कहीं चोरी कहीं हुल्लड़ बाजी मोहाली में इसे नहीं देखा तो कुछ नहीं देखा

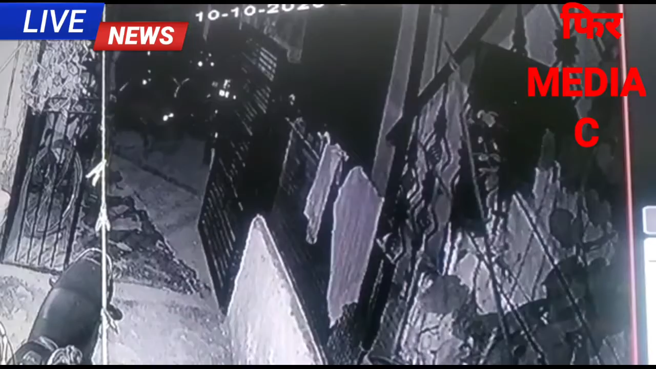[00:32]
رہے ہیں اور چوری بھی دکھا رہے ہیں یہ چوری گاؤں کمبالی ہے محالی کے نزدی ریلوے لائن کے پاس فیز گیارہ میں جہاں پرکی دیکھیں سرعام
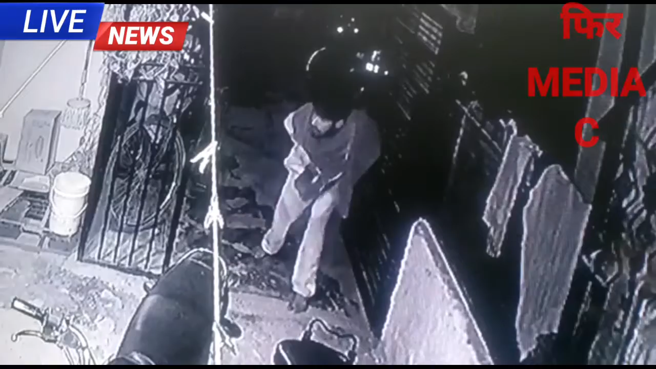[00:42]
سی سی ٹی بھی کیمرے میں قید ہے یہ چور اور کیسے بڑی ہو سیاری کے ساتھ رات